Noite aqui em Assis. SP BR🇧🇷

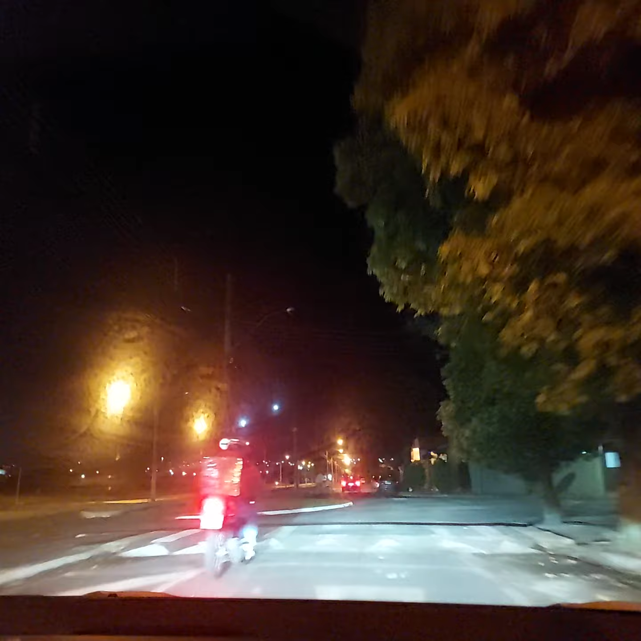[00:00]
Estamos dando um rolé aqui em Assis a noite, só para mostrar para vocês, sem graça, sem graça.
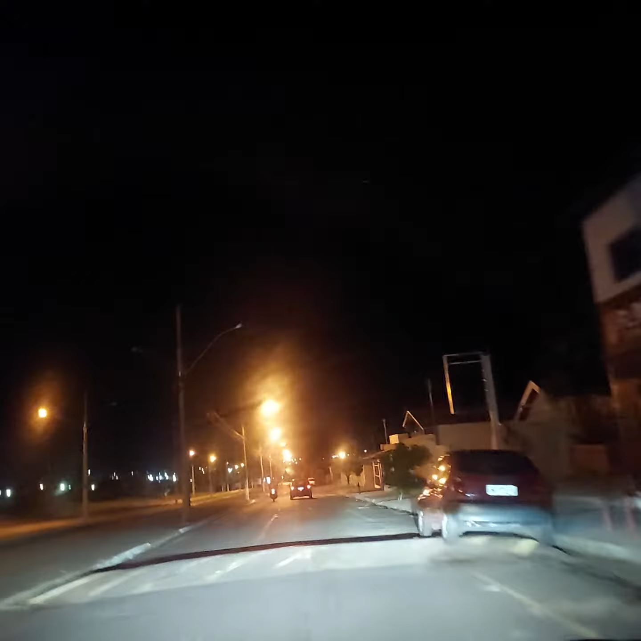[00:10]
Estou brincando, não gosto de malandro. Você vem a noite pela estrada por cima da cidade, você viu bastante lampadinha, bastante lampadinha. Lá longe tem, lampadinha, lá para o passado. A cidade é grande, tem 105 mil habitantes, 115 mil, parece assim.
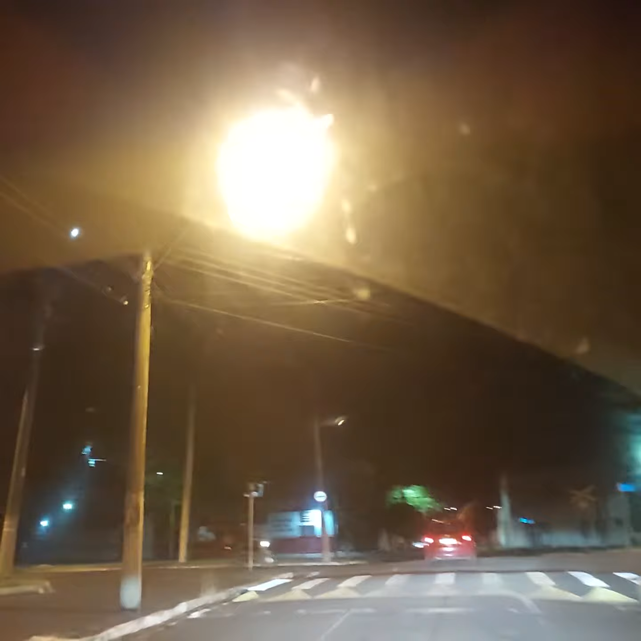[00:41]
Até os tempos atrás eram 100 mil, 110 mil. Aqui a gente passa sobre uma linha do trem, que fica para cá. Viu ali? Nem eu. Você viu ali? Não?